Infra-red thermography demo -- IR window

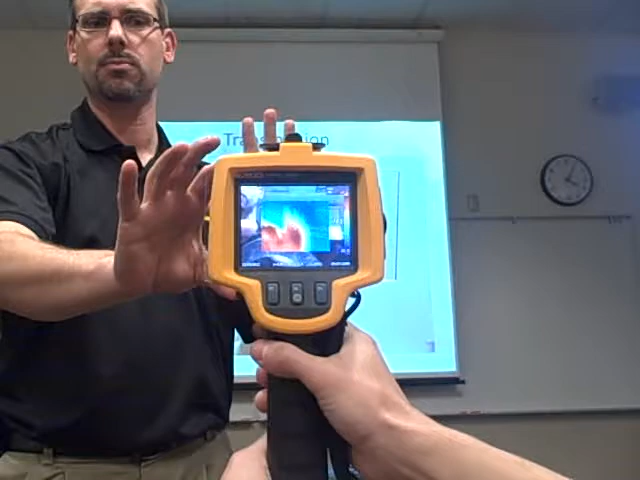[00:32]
Can you repeat that one more time so you can put that on, just put that up against something and put your camera up behind it? No. So what you're doing here is you're actually going to punch a hole. You're going to go ahead and you're going to put three screws in here that hold this there and ground that window to your panel. You're not going to change the NEMA rating on your panel, and you're going to now be able to go ahead and inspect everything that's behind that or inside that panel while everything is running and be able to do it safely.